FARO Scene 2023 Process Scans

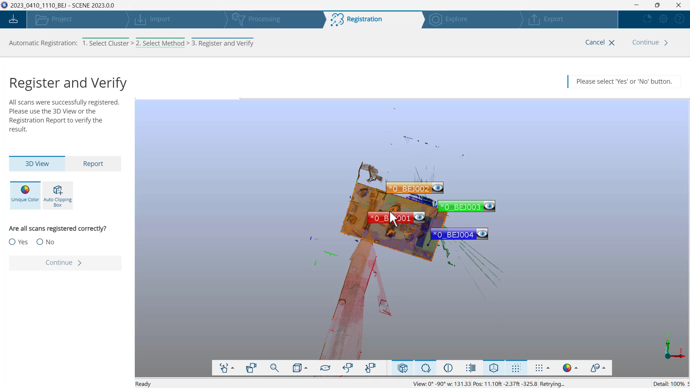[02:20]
so this is the conference room and this is looking out the doorway everything looks correct i'll click on the report it looks like
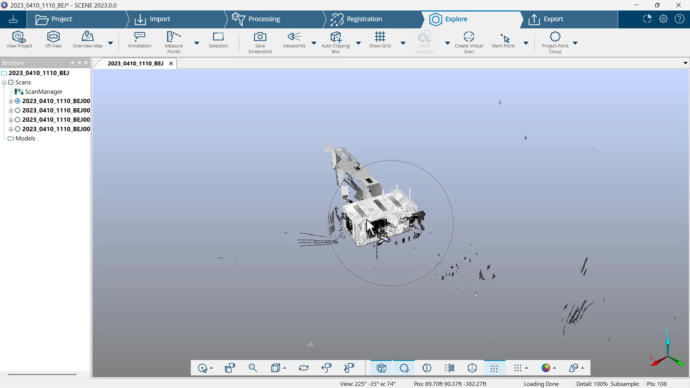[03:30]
i'm going to put my conference room inside the circle again by holding the mouse wheel down i'm dragging the conference room inside the circle and i'll go to auto clipping box
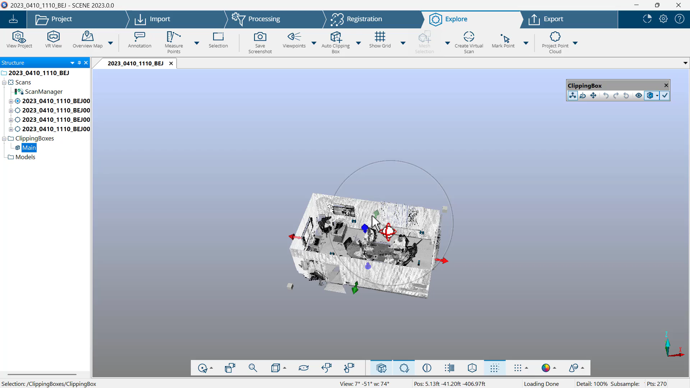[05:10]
and now i'll click on project point cloud and choose create i'll